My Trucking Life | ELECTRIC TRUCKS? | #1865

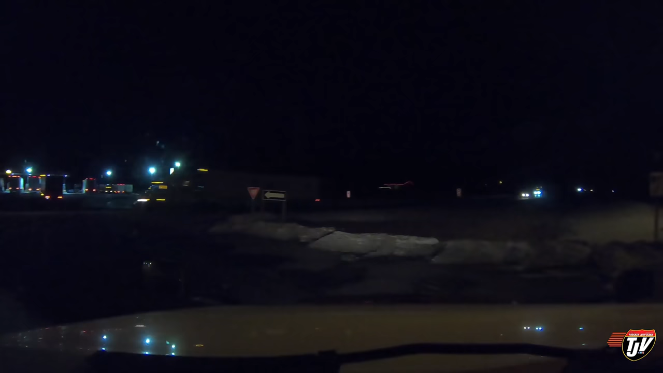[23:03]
We're here at the Flying J on the other side of Thunder turn Bay. Right. No, I can't turn right. That's a one way. And it looks like everybody's parked their trucks in the pumps again, and all the pumps are all taken up. These guys are taking forever to turn.
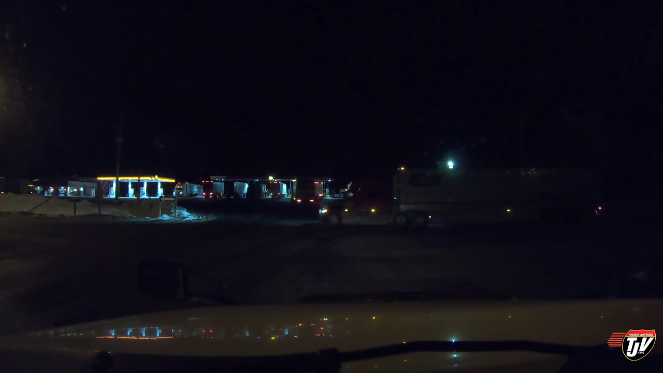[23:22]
Today, Junior. Come on, buddy. Come on, buddy. You turning too? You turning too? You don't have your signal on. You know, if you had your signal on, I'd know whether or not you were turning or not. Oh, now he turns it on. Oh, his front signal's not working. Okay. I'm gonna check that out. Oh, you guys are all gonna take pumps. Oh, those are supposed to be for me. I gotta wait for one more car. Pumps are straight ahead of us there. I need some diesel fuel.
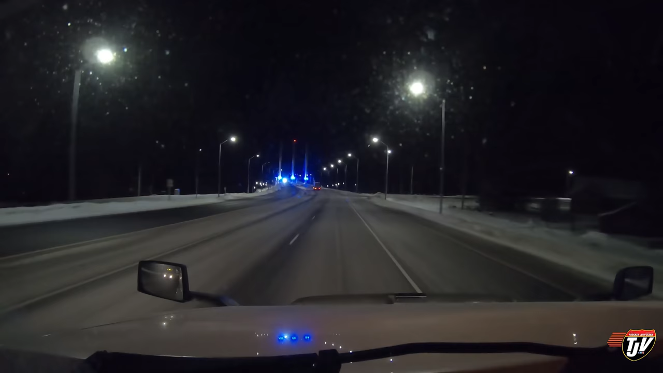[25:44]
Holy, your tires are going to fly off. You're going so fast. What's your hurry? What's your hurry, bud? Calm down. Here we go. We got these nice bright lights that just blind you, pointed straight in your face. But they look nice, don't they? Yes, very nice. So I think these two guys are going to go down Highway 11 by the looks of it. I'm staying on 17. I would usually take Highway 11.